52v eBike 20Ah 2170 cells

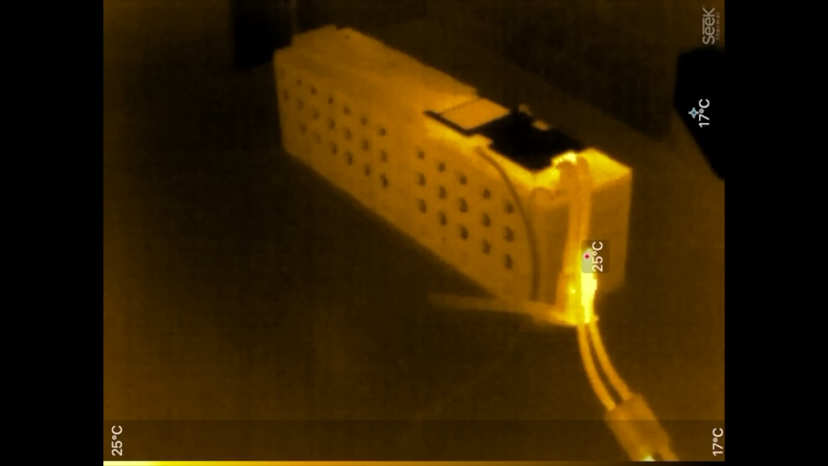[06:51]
On screen: scale top 25°C, scale bottom 17°C
98 percent so we've taken two percent of the battery uh there's a hot spot here oh
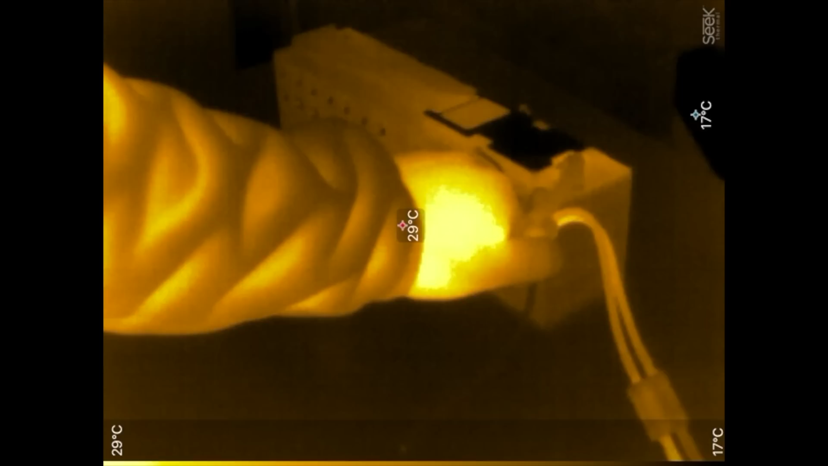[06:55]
On screen: scale top 29°C, scale bottom 17°C
but it's just that connector this connector might turn out to be uh
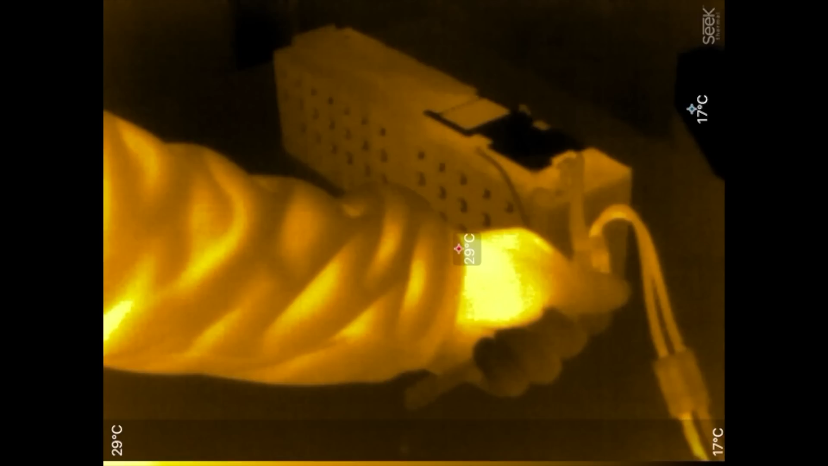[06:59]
On screen: max 29°C, min 17°C, scale top 29°C, scale bottom 17°C
i might have to make a better cable if that's the case but let's remove that out of the way there yeah this is my hand so this is still all very cold it's just you know 25c is uh
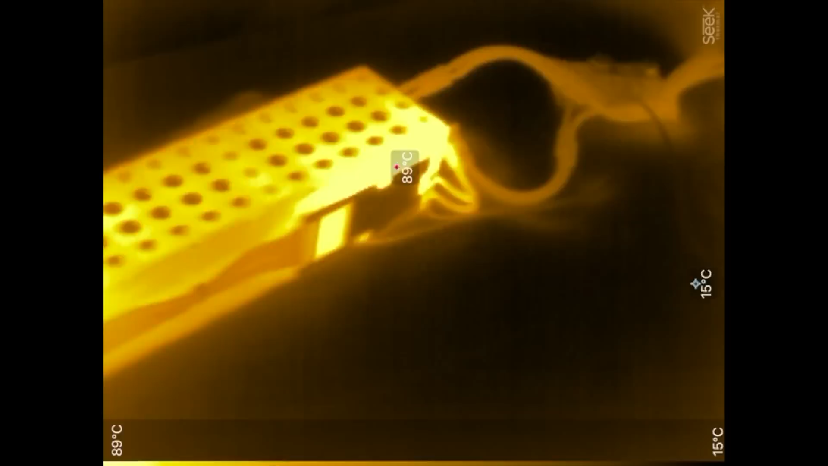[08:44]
On screen: scale top 89°C, scale bottom 15°C
That's the BMS. The BMS is really hot. A hundred. Oh my God.
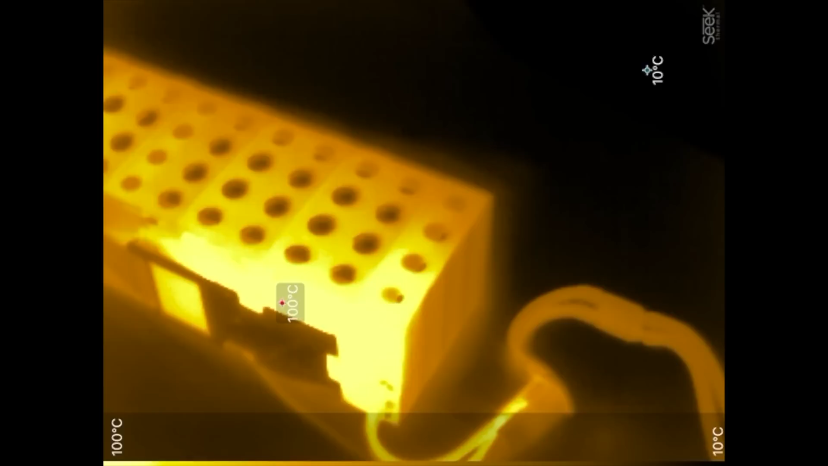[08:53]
On screen: scale top 100°C, scale bottom 10°C
Okay. That's a hundred degrees right there. It can't be good for that BMS. And I'm only pulling 43 amps. So I'm within spec of that BMS. It's a 45 amp BMS. And I'm pulling 43 amps. It was pulling a little bit more for a little bit for a few, for a minute or two here.
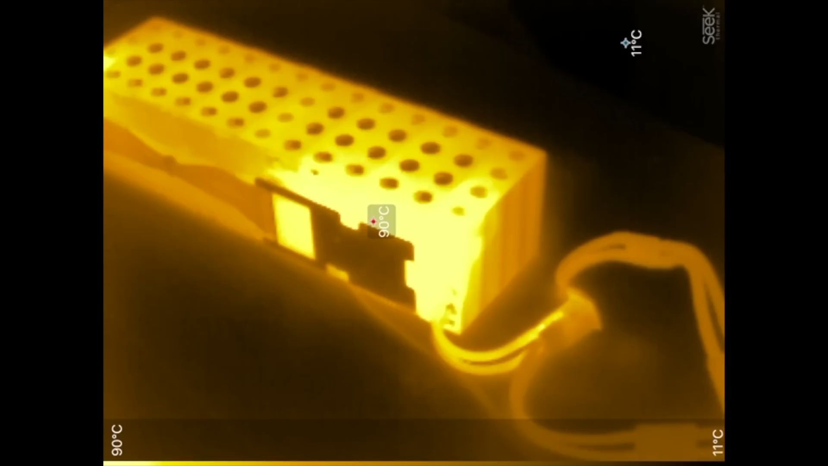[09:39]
On screen: spot 90°C, min 11°C, scale top 90°C, scale bottom 11°C
But it's still pulling 1.9 kilowatt. So this is continuous still. So continuous. It's going to get that hot in there.
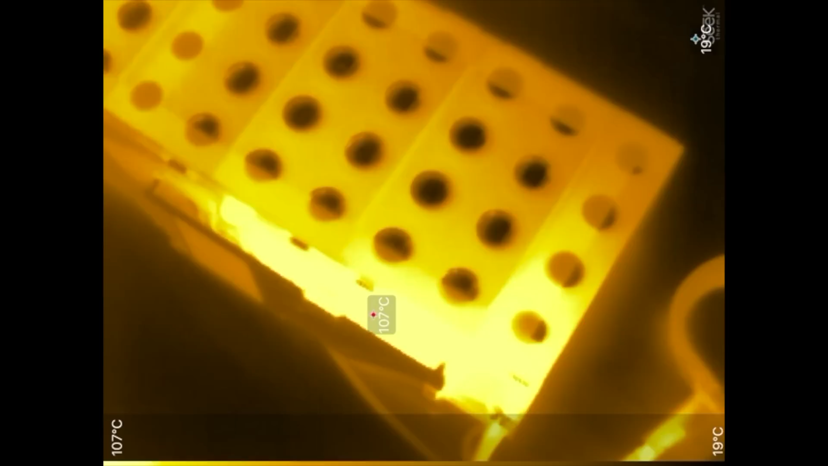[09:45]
On screen: spot 107°C
And that's the MOSFETs. Yes.
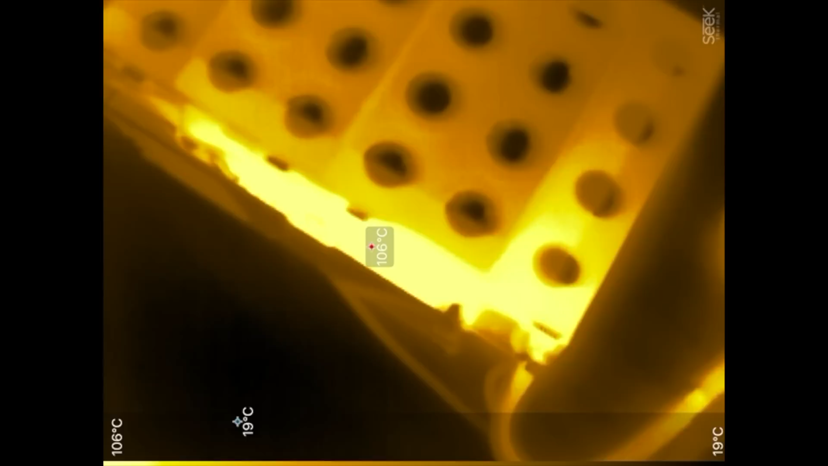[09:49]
On screen: max 106°C, min 19°C, scale top 106°C, scale bottom 19°C
Yeah. If we point out. Let's see here.
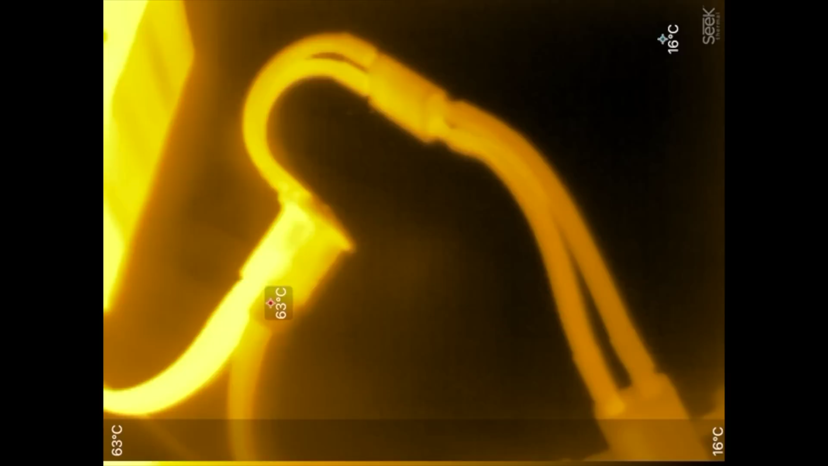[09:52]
On screen: scale top 63°C, scale bottom 16°C
Let's see. Can we... Ooh. I mean, that's really hot too. That's... Okay. So my bus bars are...
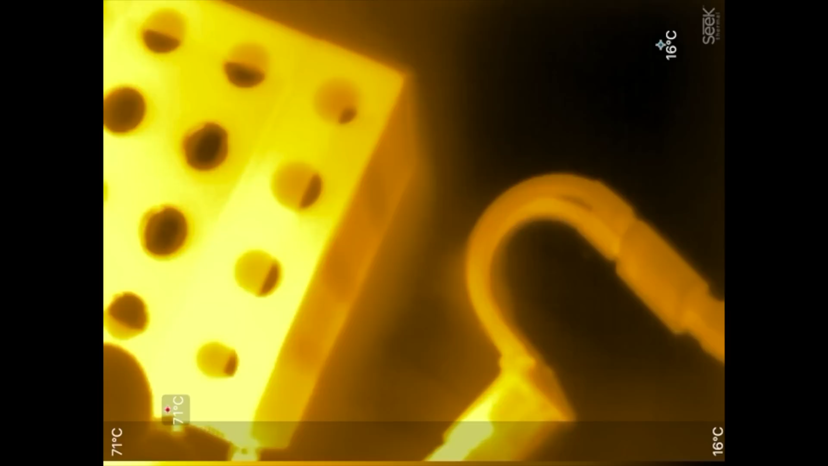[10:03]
On screen: scale top 71°C, scale bottom 16°C
At what? Yeah. It's in the 70s. That's kind of hot.
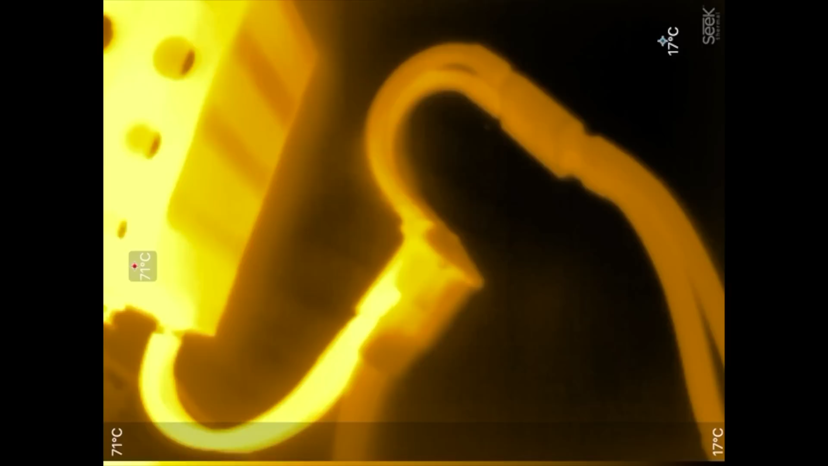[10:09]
On screen: max 71°C, min 17°C, scale top 71°C, scale bottom 17°C
But... But man, that BMS is... That's hot. It's really hot. So this is what will happen when you run this battery at 100%. Maybe I need to rate this at 40 amps instead of 45 amps. So we're trusting that BMS right now that it's going to cut power when the voltage of the cells goes down.
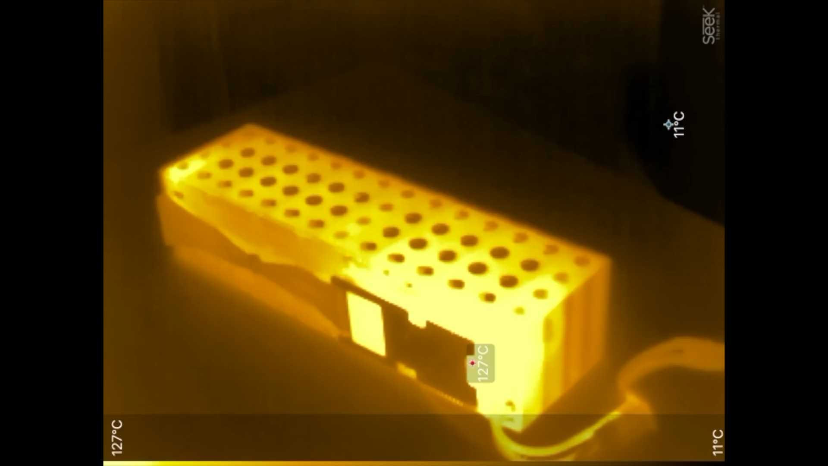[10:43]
On screen: max 127°C, min 11°C, scale top 127°C, scale bottom 11°C
127. Okay. That's way too hot. Okay. Okay. Okay.
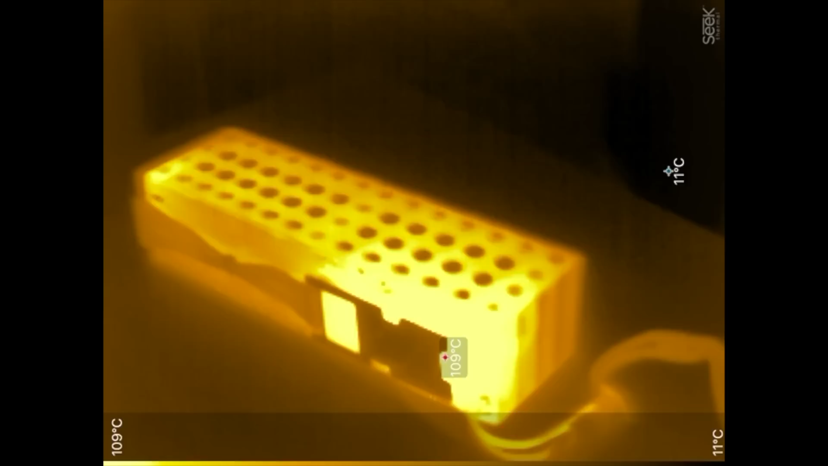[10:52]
On screen: scale top 109°C, scale bottom 11°C
So I'm going to disconnect this. Okay. I just terminated this test because that's 130 degrees.